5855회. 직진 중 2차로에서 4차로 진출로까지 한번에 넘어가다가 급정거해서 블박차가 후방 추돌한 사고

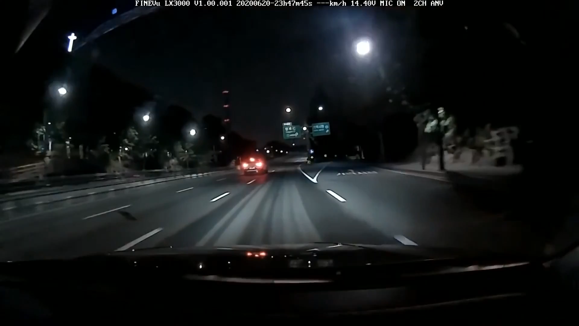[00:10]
네. 여기가 수서역에서 요거는 지역난방공사 그 굴뚝입니다. 나는 3차로 가고 있고요. 상대차는 2차로 내 뒤에서 더 빠르게 오더니 나는 우측으로 빠지려고 깜빡이는 거예요.